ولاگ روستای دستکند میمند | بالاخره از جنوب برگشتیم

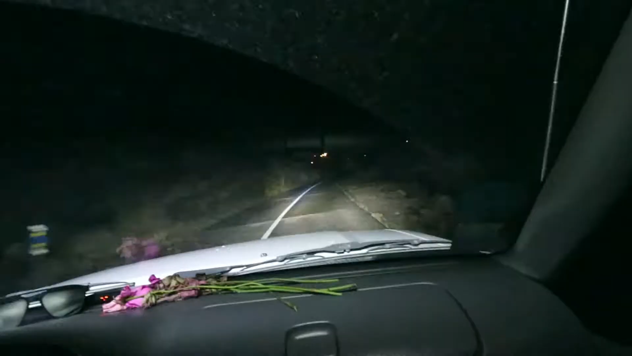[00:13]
از شهر بابک میریم به سمت روستای میمند و یه جاده خفن و ترسناک می بینیم